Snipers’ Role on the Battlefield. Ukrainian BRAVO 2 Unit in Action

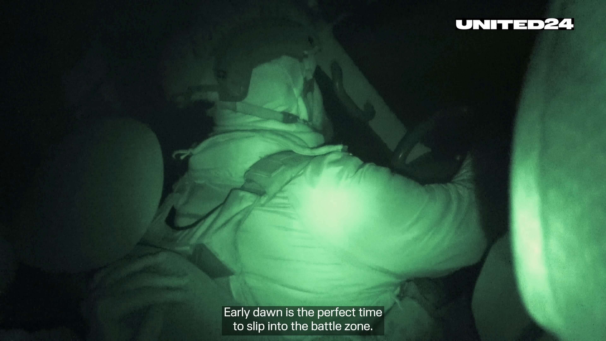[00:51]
During this time both daytime and night vision drones struggle with optics.